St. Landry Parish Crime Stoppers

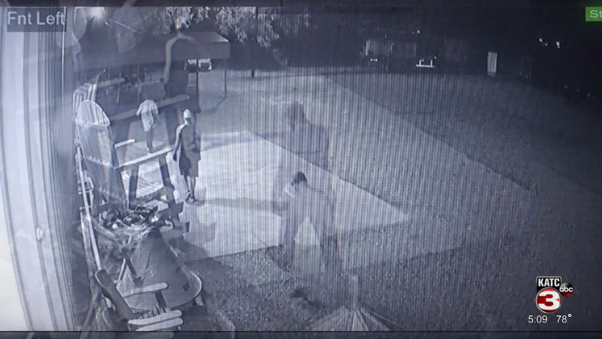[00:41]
The total loss of value was listed at over $4,000.
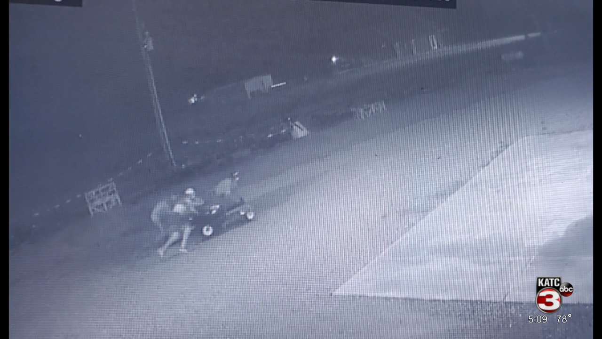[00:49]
One of the subjects appears to be walking with a bad limp and possibly had what appeared to be a walking boot, as if he is suffering from a leg injury.